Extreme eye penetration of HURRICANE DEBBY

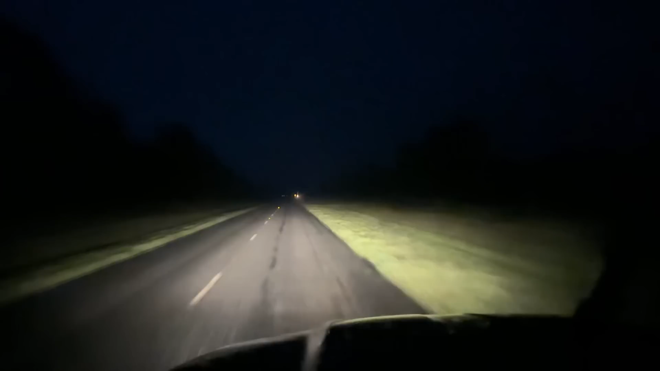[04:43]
And welcome to the relative calm of the eye here in Steenhatchee. Got a little bit of rain still falling down.
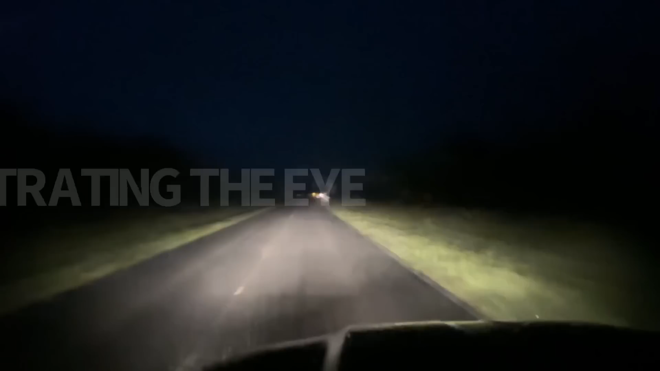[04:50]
It's a little bit of a dirty eye. But here's the eye of category one, Hurricane Debbie.